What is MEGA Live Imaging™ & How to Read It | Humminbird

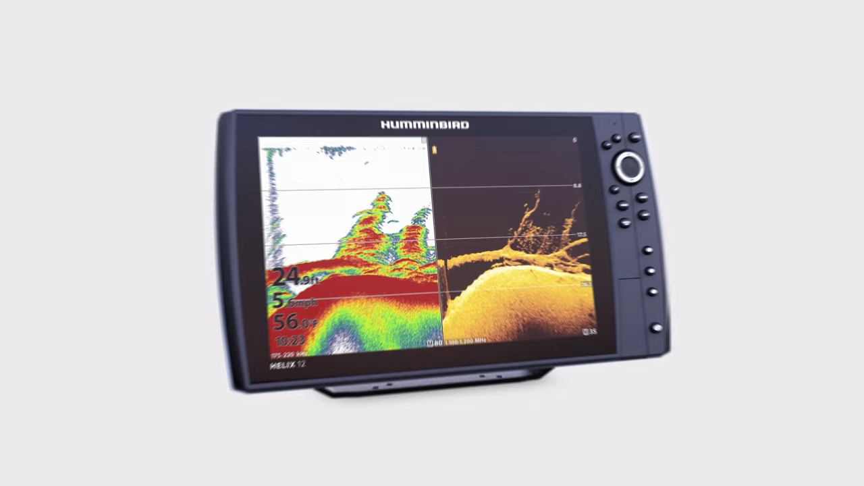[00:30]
time to enter the now Humminbird's mega live imaging is a real-time view
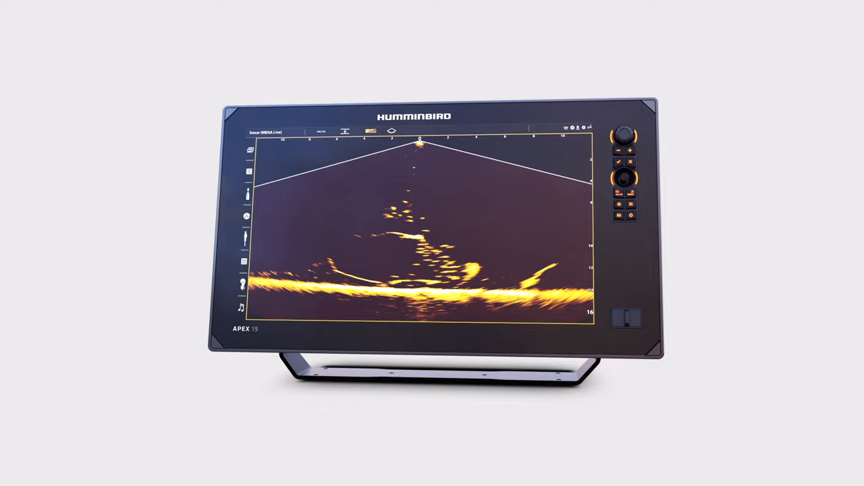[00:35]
underwater delivering up to the second returns of fish your lure and
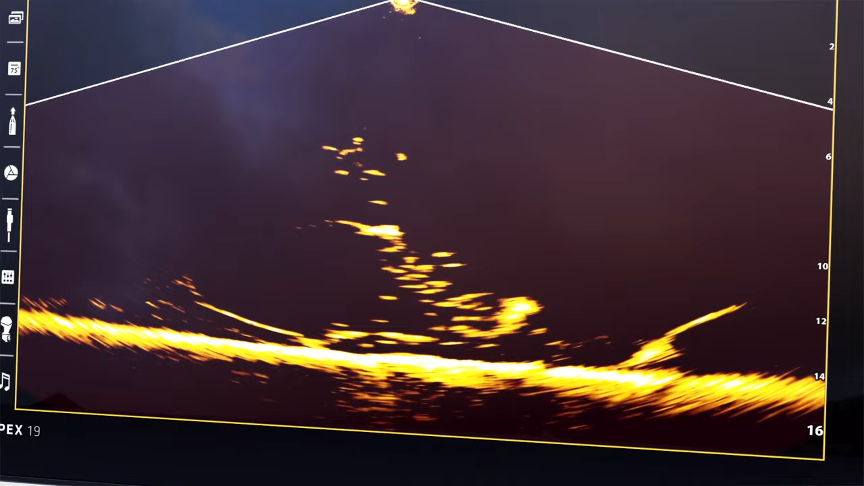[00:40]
how fish are responding to it to keep you in the action all day long and this
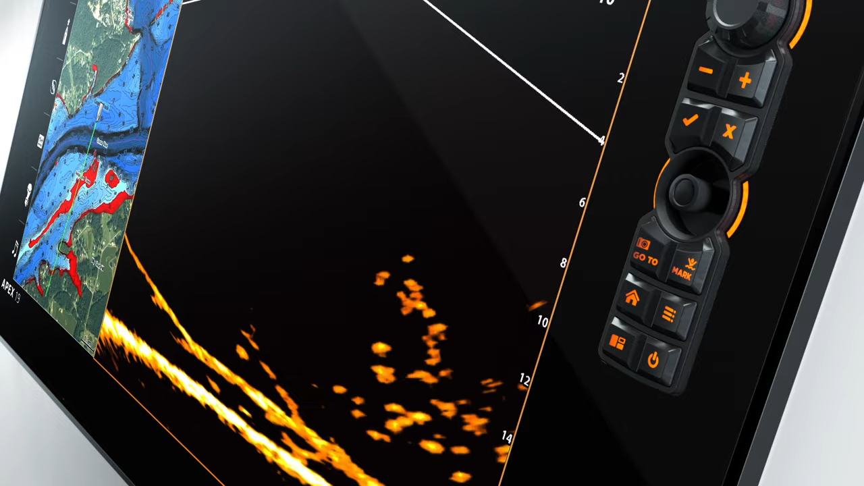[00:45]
live view offers the detail and clarity you need to target fish with confidence and precision the mega live imaging transducer is adjustable between your choice
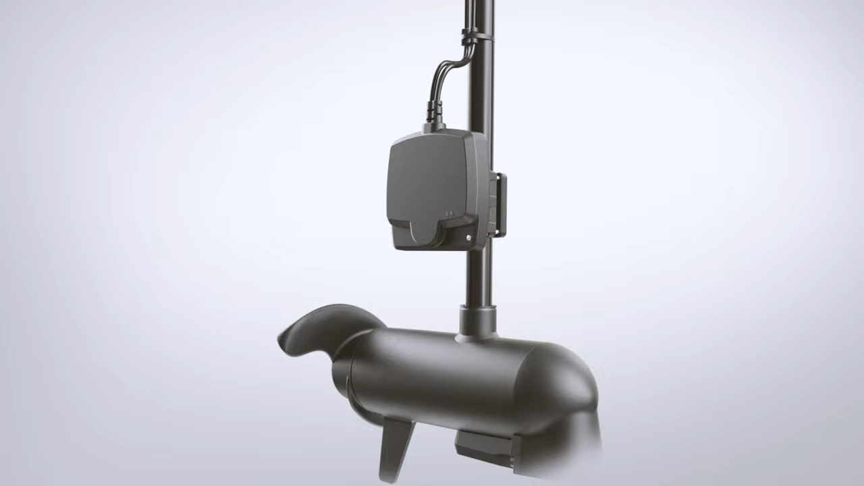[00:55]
of three viewing modes of the water below and around your boat down mode
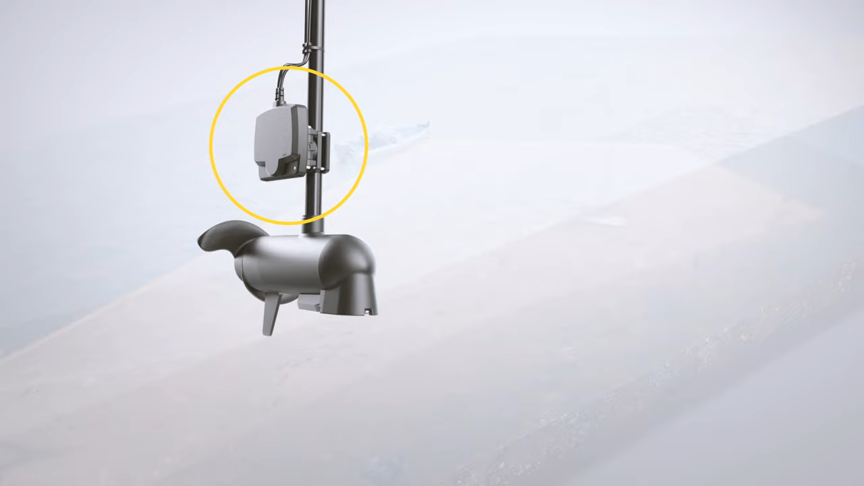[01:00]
is ideal for seeing detailed live images of structure and fish swimming underneath your boat understanding
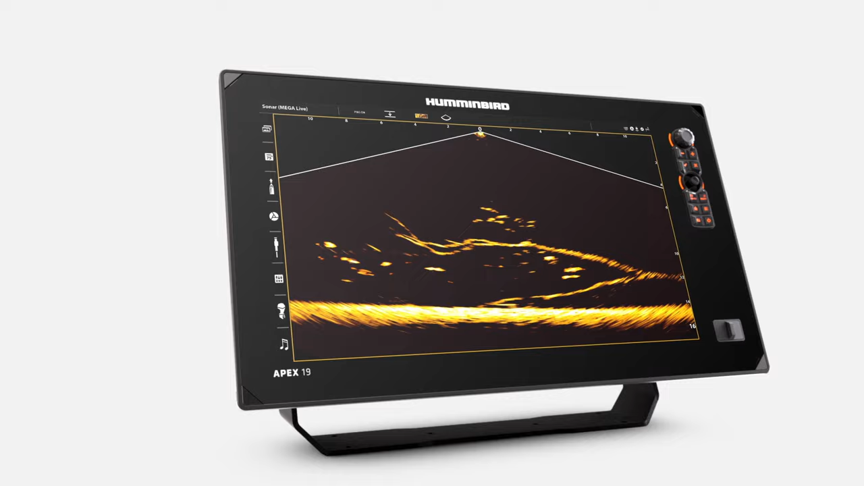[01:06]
down mode is easy with the transducer in the upper center
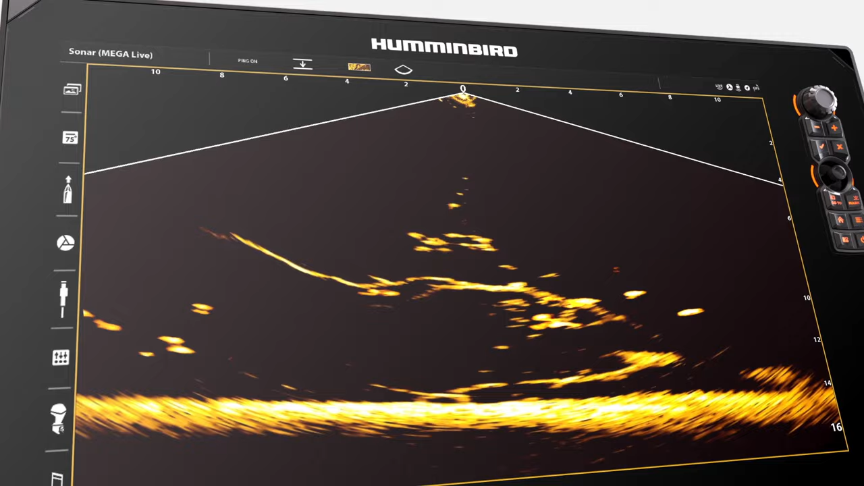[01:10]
the water surface extends across the top of the screen everything below is part of the
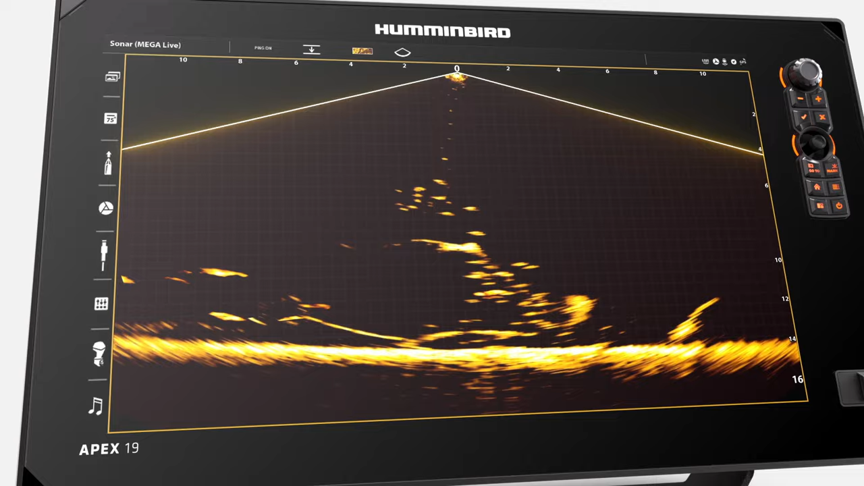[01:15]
water column if you see fish in the middle of the screen they are higher up than fish near the bottom
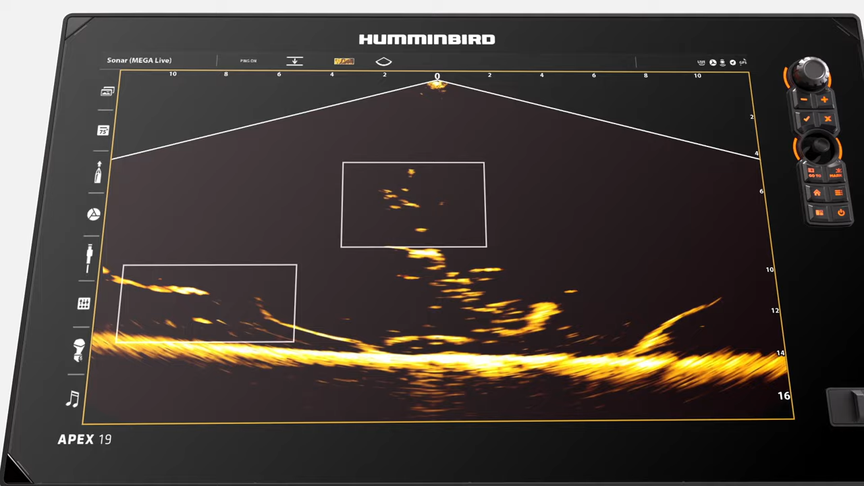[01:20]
of the sonar view forward mode is made for casting out ahead and around your boat saving you time by revealing
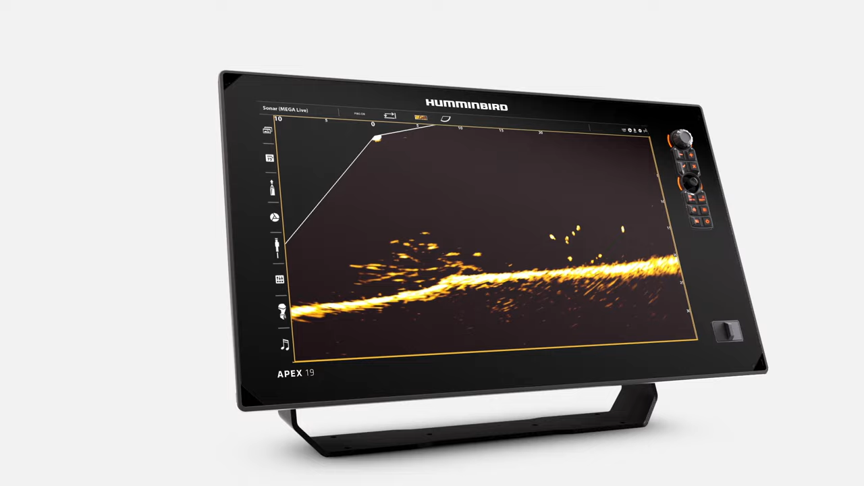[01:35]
surface of the water is located at the top of the screen fish closest to the boat will be nearest to the left side and those farther away will be shown to the right lower
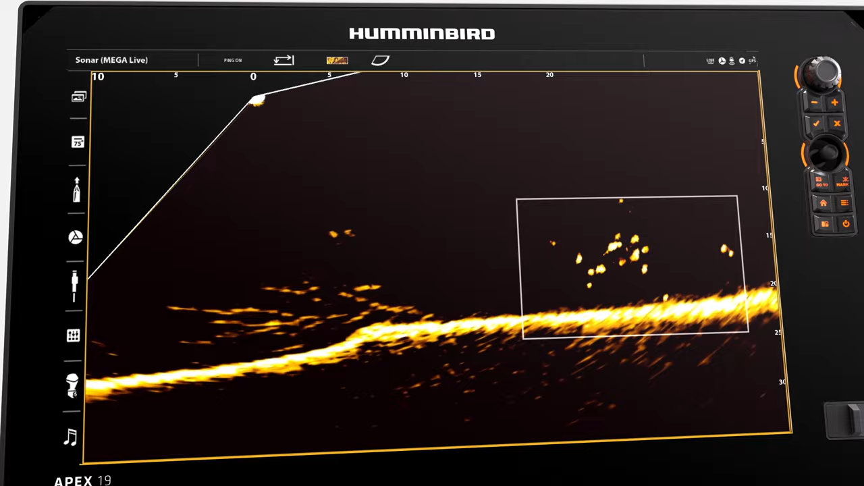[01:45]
on the sonar picture you'll see fish and structure that are deeper in the water and closer to
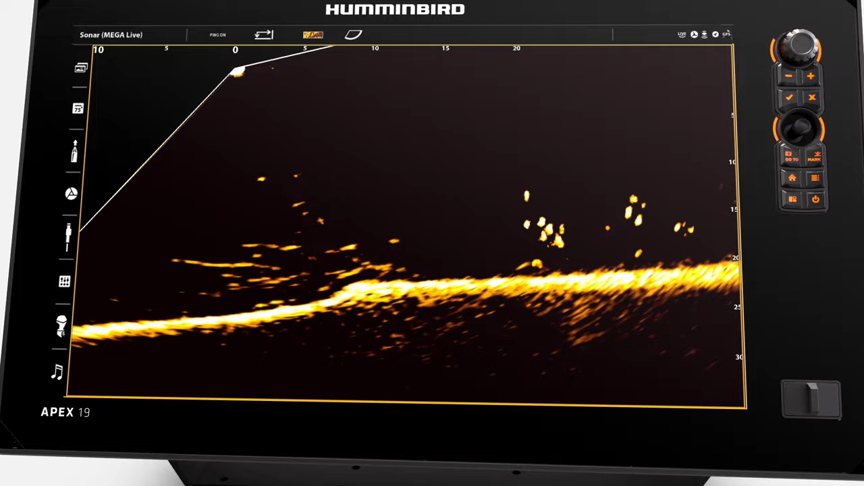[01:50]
the bottom landscape mode is perfect for capturing a wide bird's-eye view of the water underneath and surrounding your boat with a large coverage area for